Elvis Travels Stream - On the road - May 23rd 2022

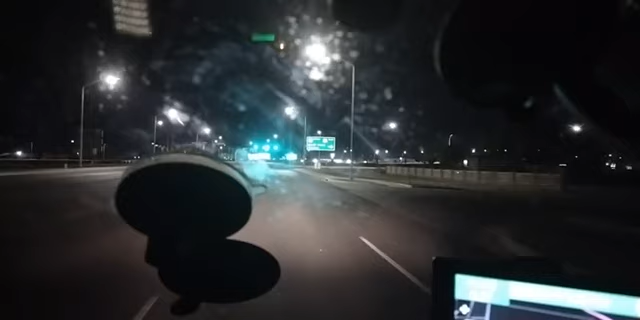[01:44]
There's a split off here, 70 east. Is this it here? Turn right on Charlie T. Lee MRR. Trying to figure out if this is it. I'm trying to hopefully think this is it here. I don't know. This is 54. Really confusing when you get over to that.
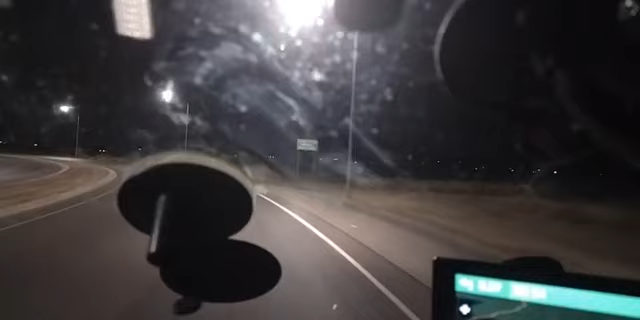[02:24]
Yeah, this is US 54 here, getting into Alamogordo, New Mexico. Give me a 69 if you guys can hear me. I didn't get any support on PayPal. Appreciate $5, $10, $15, $20 for some fuel money. I don't know if this is 54 or if that's 54 up there, but we gotta get on 54 east here. It kind of curls around here, a lot of confusing curls. So I'm trying to figure out what's going on here.
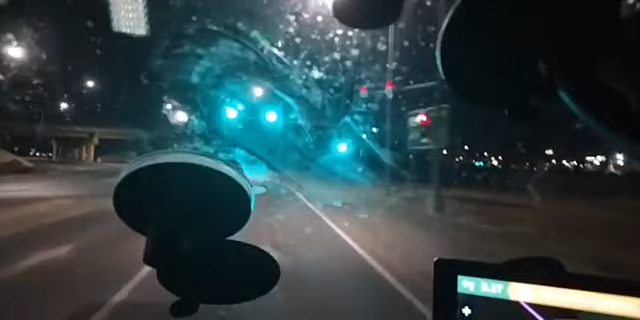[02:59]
54 east, where's that at? I'm gonna make a left here somewhere. I think this is it. We're coming up here on 54 east leaf route here, so I think we're going the right way. Give me a 69 if you guys can hear me.
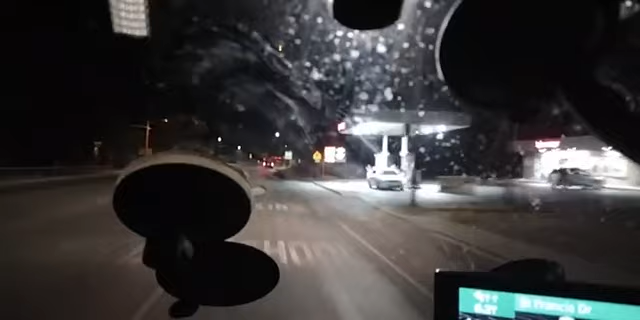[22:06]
Let's see here. We're going to be turning left here because I think there's a split off over here on 54 and 70.
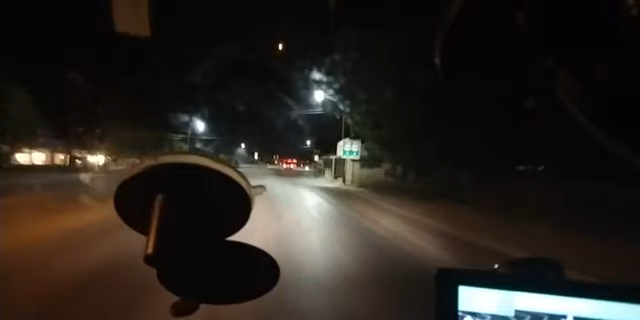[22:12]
So I'm going to get to the left lane. Cool little desert town, man. I'm in a little... Turn left on St. Francis Drive. Okay. It says make a left over here. US 54 and US 70, this is the people coming around here. So if you go to the right, you go to US 70, Redoso, Roswell, Mexico. From here, 54, you go to Corozo, New Mexico.